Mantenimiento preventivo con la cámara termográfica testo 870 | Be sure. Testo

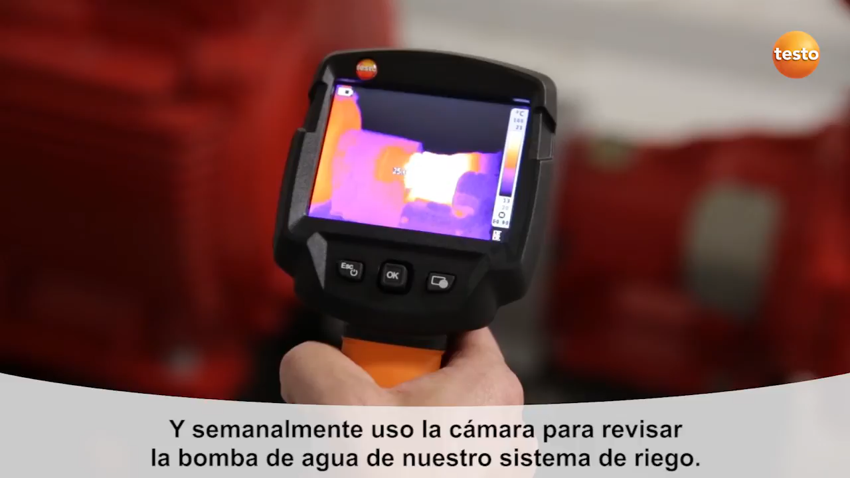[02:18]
Once a week I use the imager to check the pump motor and bearings of our sprinkler system. So we need to see if the temperature on the sky from that. Oh, so we're getting a lot of water.